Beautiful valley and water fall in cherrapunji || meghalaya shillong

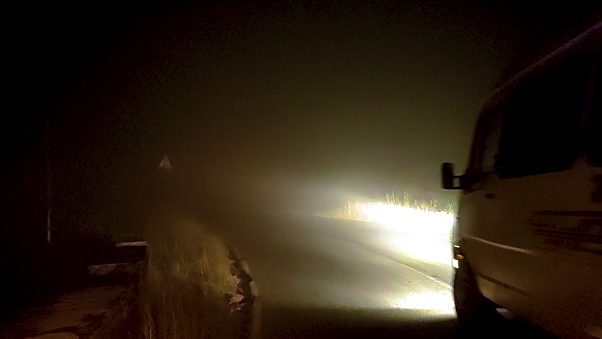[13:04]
गाइस ज़्यादा फॉग होने की वजह से ठीक से चला ही नहीं पा रहे, देख लो कैसे फॉग आ रहा है, चला ही नहीं पा रहे।
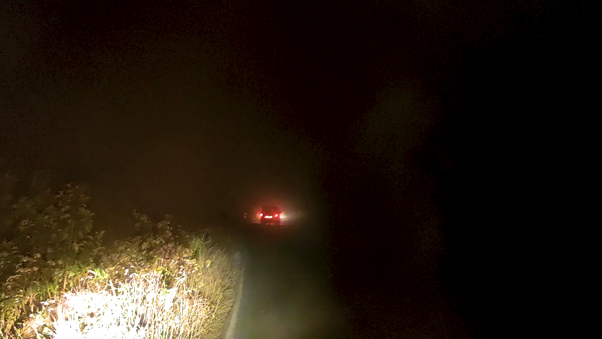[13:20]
यहाँ तो थोड़ा काम है इसलिए मैं वीडियो बना रहा हूँ, कहीं कहीं पर तो कुछ भी नहीं दिखाई दे रहा था,
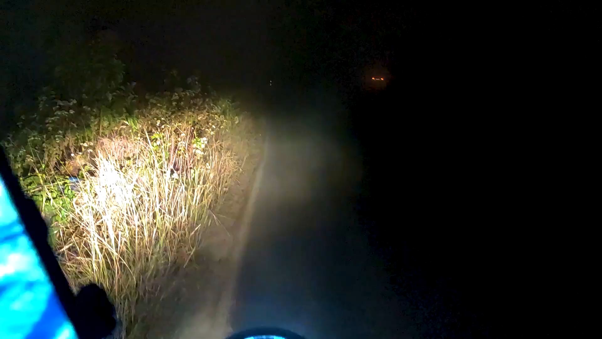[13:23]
रास्ता भी नहीं दिखाई दे रहा था।